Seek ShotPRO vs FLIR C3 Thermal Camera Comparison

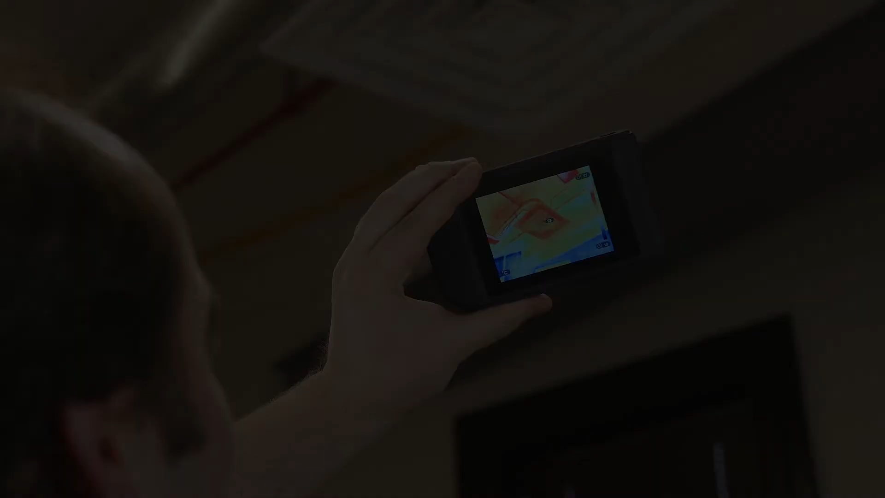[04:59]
So, here we have the Shot Pro. As you can see, we've got a little center spot temperature,
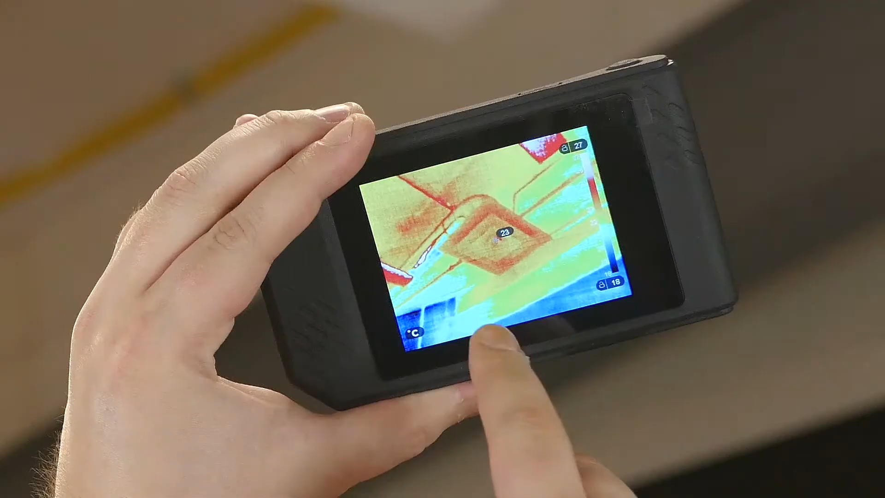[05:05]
nice clarity on the thermal image.
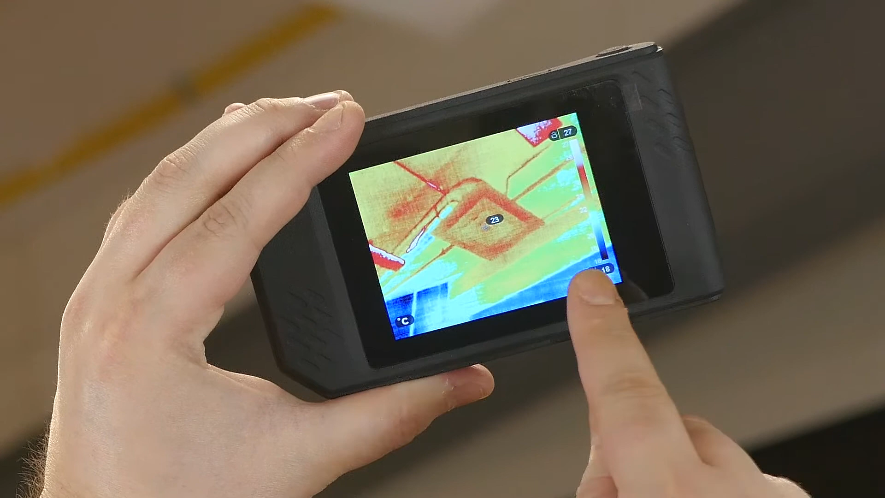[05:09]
We've got lockable span and level. You can also user-define those. Here's our main menu.
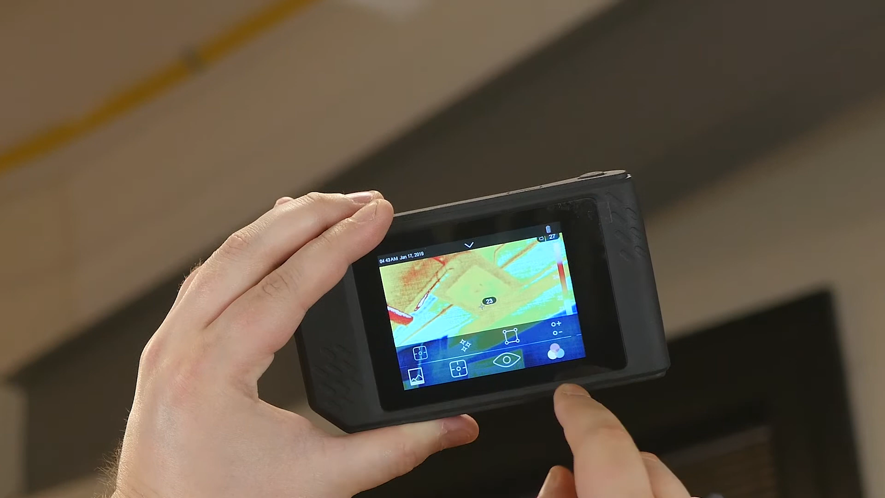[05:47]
You've got different color palettes, like you might expect.
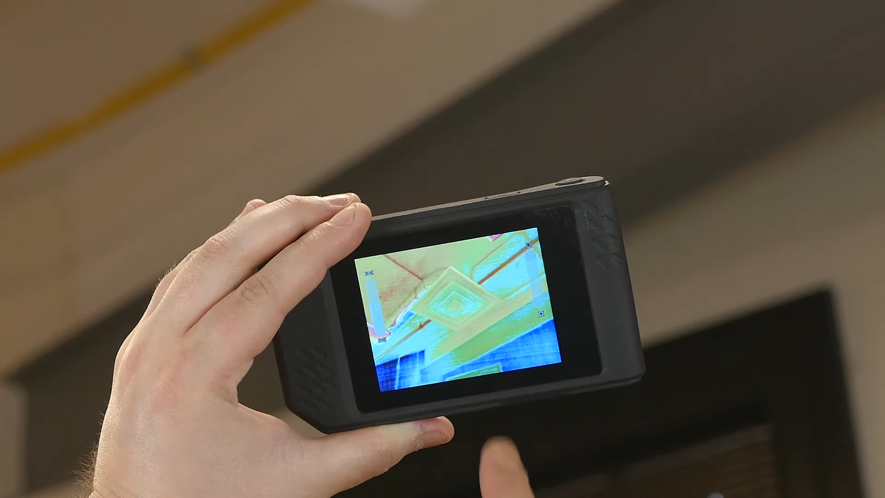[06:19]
So, it's not terribly intriguing in this instance,
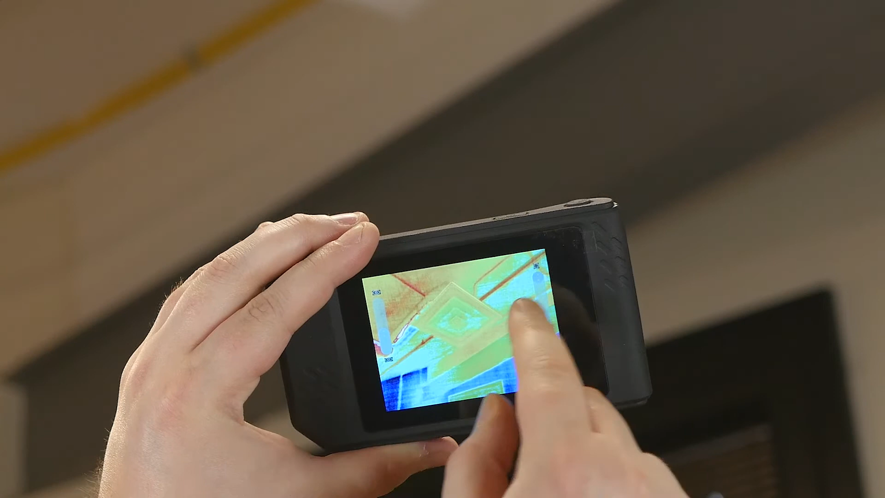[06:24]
but if you're looking at a panel, it might be very important
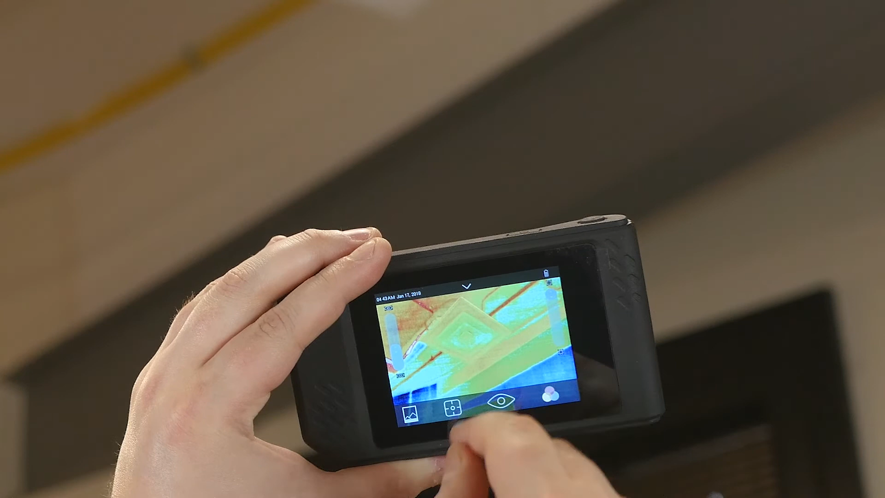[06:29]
to know and be able to read all the different labels on your thermogram. So, you can adjust the level of blending, and you can adjust the parallax distance.
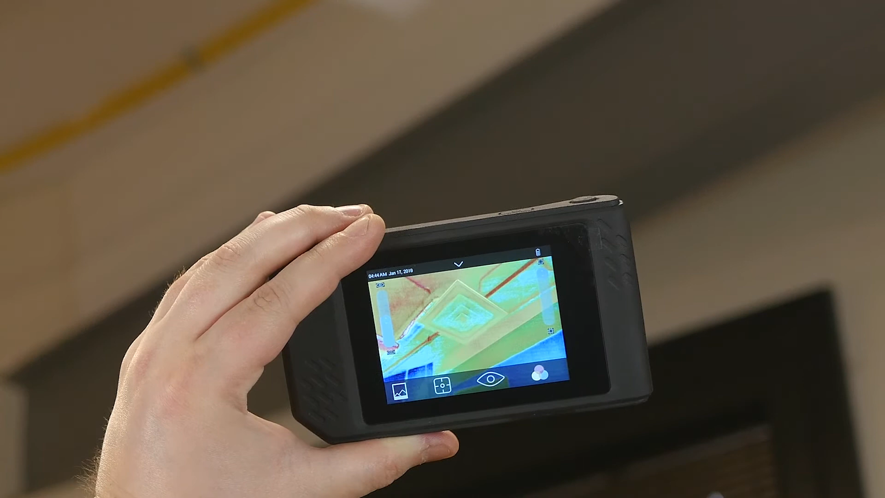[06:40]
Now, here is the same target, the same ductwork, with the FLIR C3.
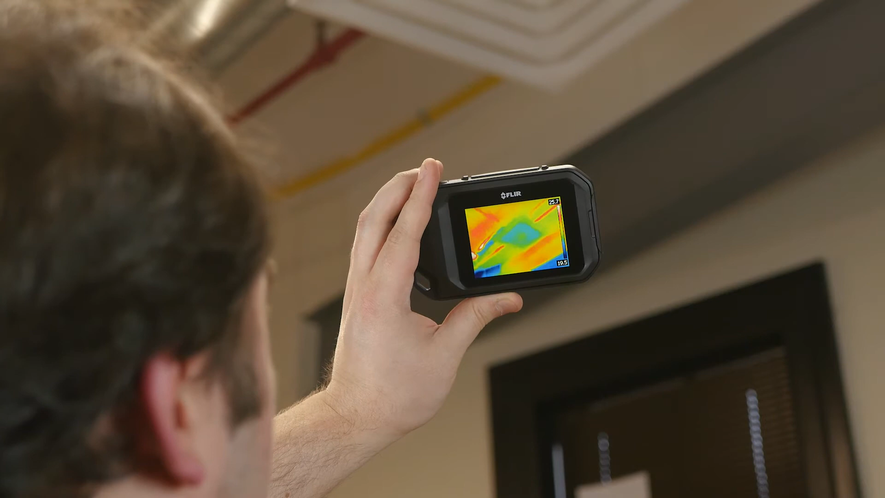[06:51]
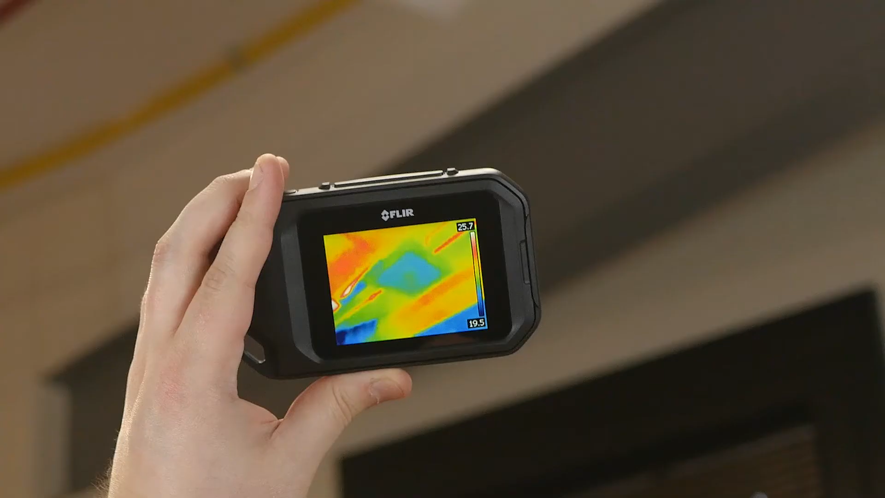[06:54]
As you can see, the level of detail just isn't quite the same with the 80 by 60 sensor.
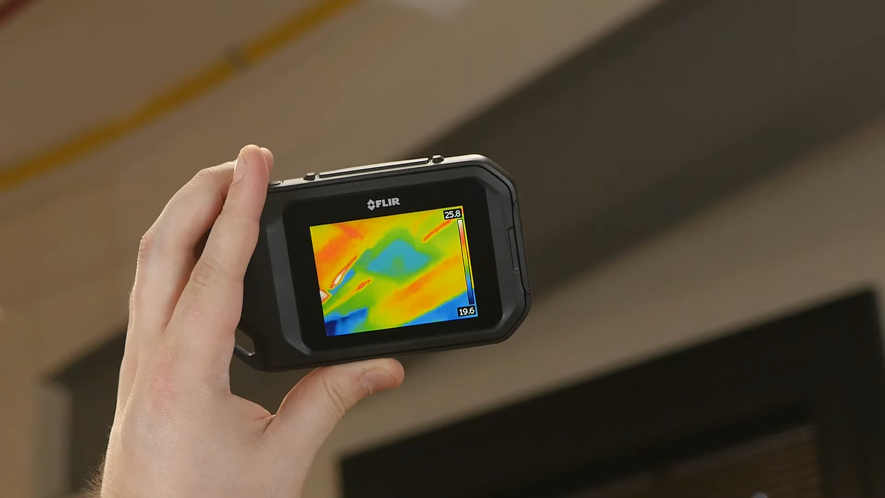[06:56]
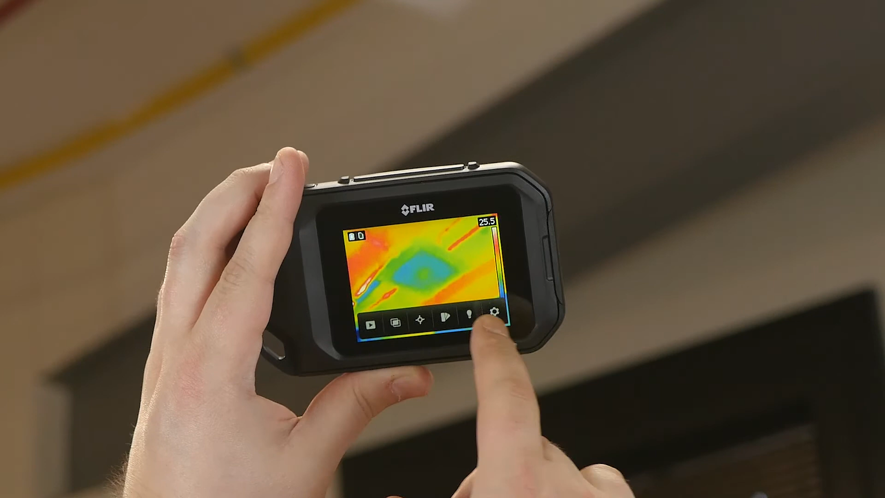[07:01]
But let's see what it looks like under MSX. Oh, there's the vent. So, there's just not quite as much thermal detail without
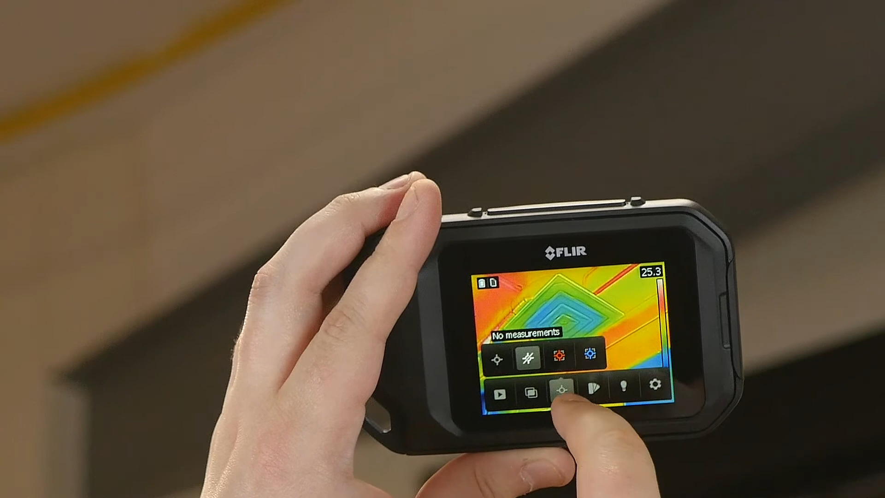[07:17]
the higher resolution, the higher pixel count.
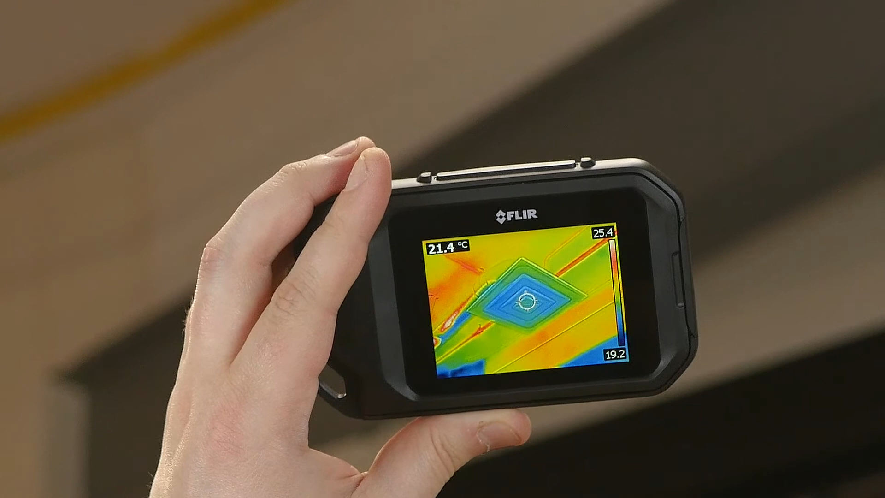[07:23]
On screen: spot 21.4°C
And this is still perfectly workable.
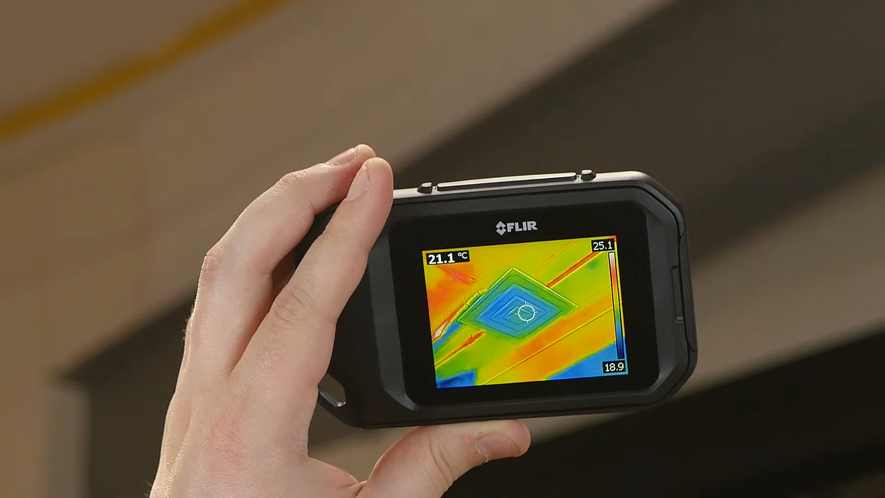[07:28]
On screen: spot 21.1°C
You know, having that MSX at the lower resolutions really helps things make sense,
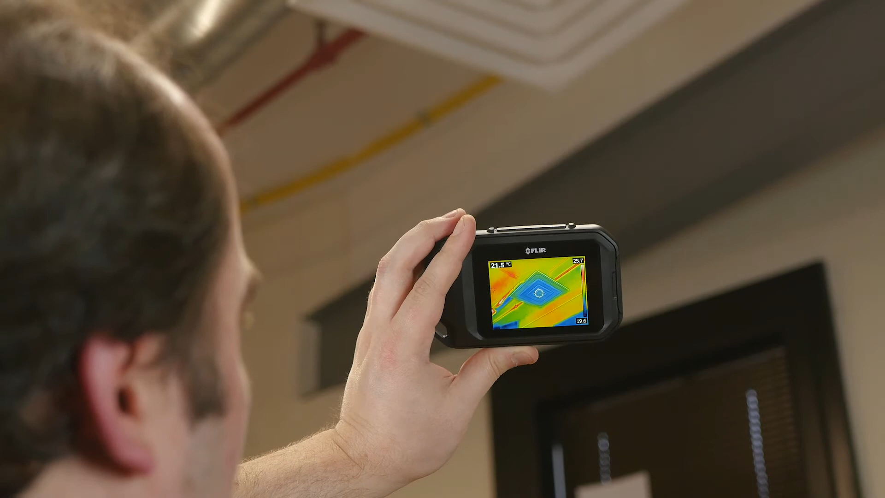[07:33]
gives you context. And you can do that center spot, and you can do a hot spot.
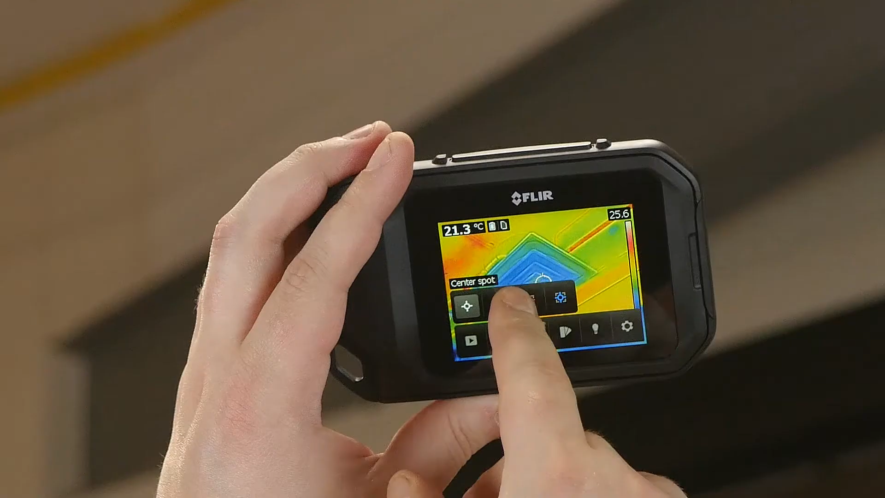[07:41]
On screen: spot 21.3°C
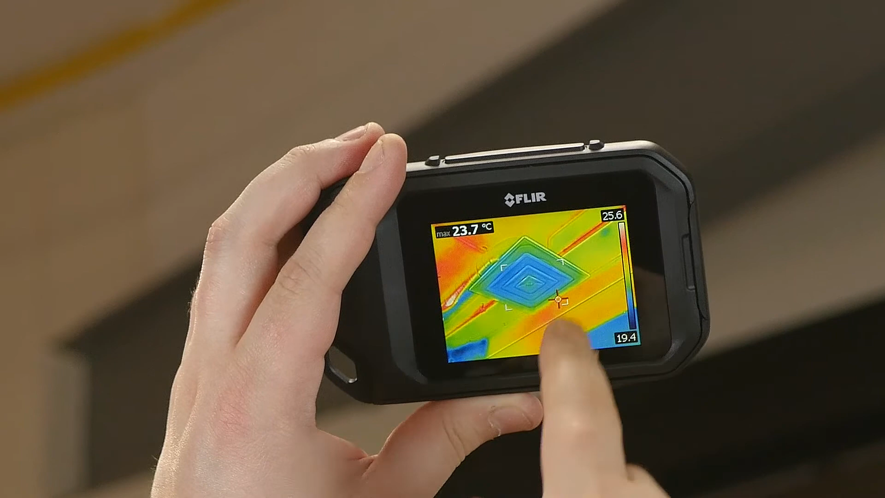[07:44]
On screen: max 23.7°C
I think that's just within that box. It's, alternatively, the cool spot, but since it's a heating vent,
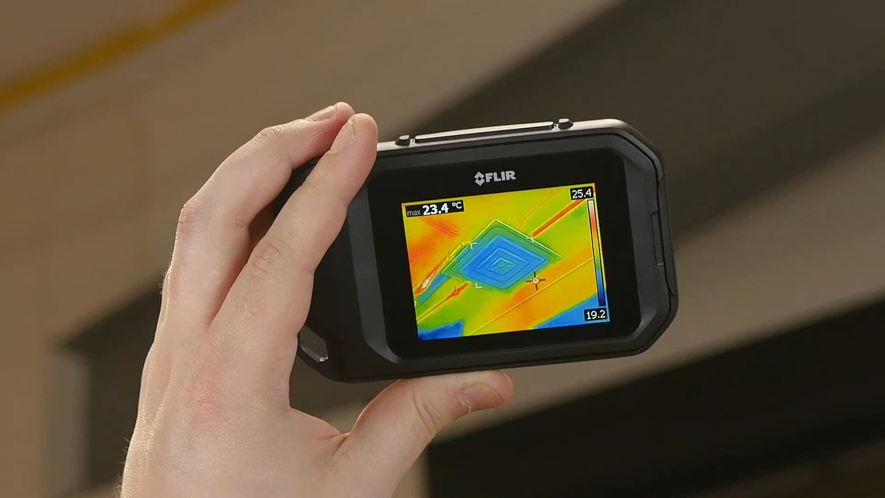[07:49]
On screen: max 23.4°C
we'll just look at the hot spot right now. So, there aren't quite as many measurement parameters available on the C2 and C3 versus the ShotPro.